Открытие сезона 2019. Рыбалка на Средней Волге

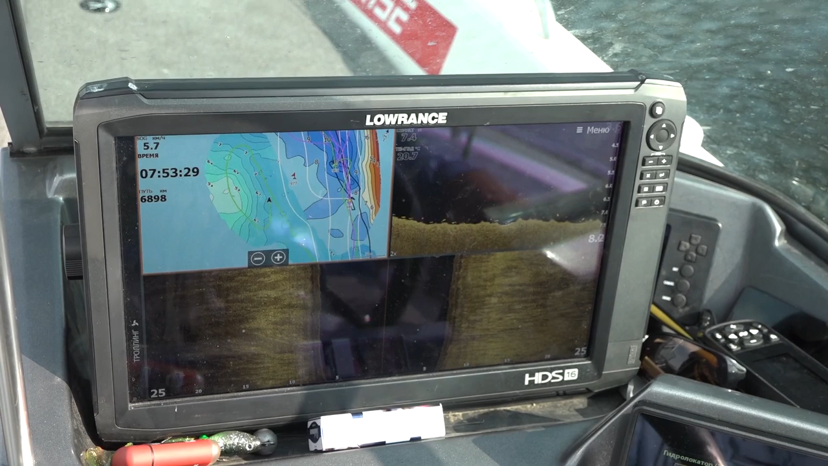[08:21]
Вот тоже вариант. Правда такой. Нормальный вариант. О, она пошла вниз, пошла.